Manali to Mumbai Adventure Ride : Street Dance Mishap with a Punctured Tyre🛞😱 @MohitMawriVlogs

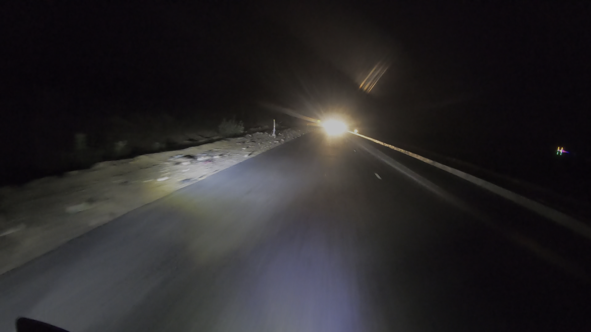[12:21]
जो कि मैं आपको बता रहा था कि एक ही रोड है और दोनों आने जाने के लिए खुला है। डाइवर्जन है इधर बहुत सारे, तो थोड़ा संभल के चलाना पड़ेगा। एंड वैसे तो लोगों ने बोला कि आगे जाके रोड खुल जाएंगे एंड मतलब चारों लेन हो जाएगा,
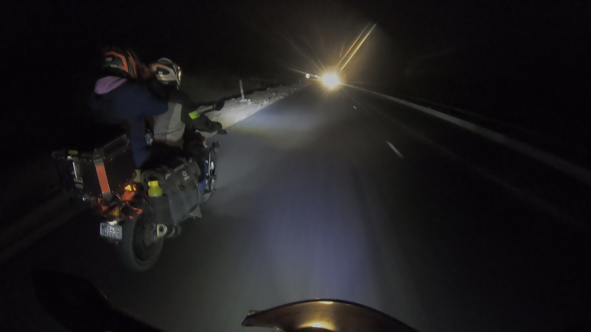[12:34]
बट स्टिल जब तक नहीं है तब तक धीरे धीरे जाएंगे। अभी हम लोग 50-60 मेंटेन कर रहे हैं, क्योंकि आगे से ना बहुत ज़्यादा लाइट आ रही है। इट्स बेटर टू बी लेट देन नेवर राइट। लेट्स गो, लेट्स गो, लेट्स गो।
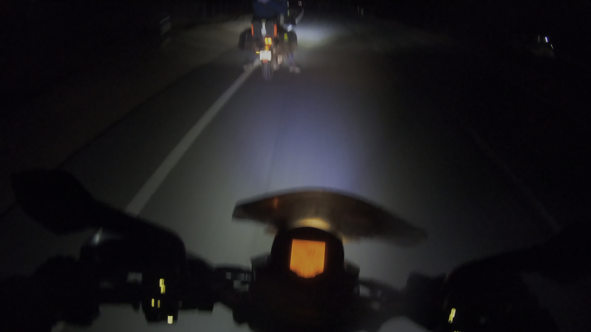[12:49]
हम फिर से रास्ता भटक गए, गूगल मैप की मेहरबानी। बजिया क्या, उसको दूर भगा एंडी रास्ते से, बजिया ना उसको हटा देना साइड में।
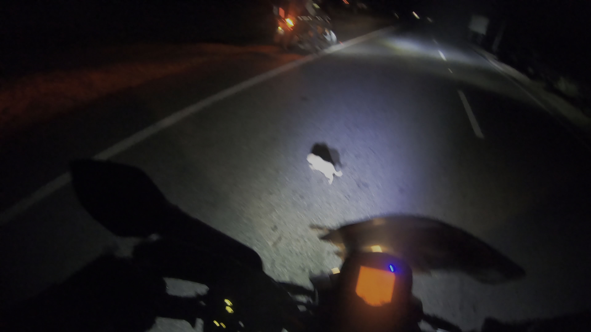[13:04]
चल चल छोटू चल, बहुत छोटा, उसकी मम्मी किधर गई भाई?
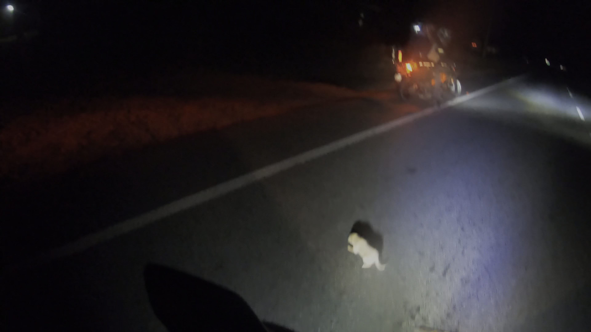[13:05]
गाड़ी आ रहा पीछे से आराम से, उठाओ कैसे इसको, जो गाड़ी तो साइड में लेने दे।